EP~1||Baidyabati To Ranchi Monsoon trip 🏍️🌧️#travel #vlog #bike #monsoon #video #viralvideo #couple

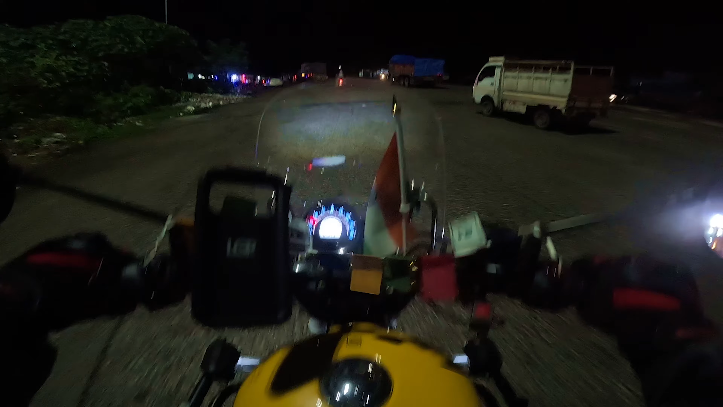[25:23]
হাজারিবাগ 105 রামগড় 57 কিলোমিটার। জল সব জায়গায় জল, বৃষ্টি এদিকে ভালোই হয়েছে।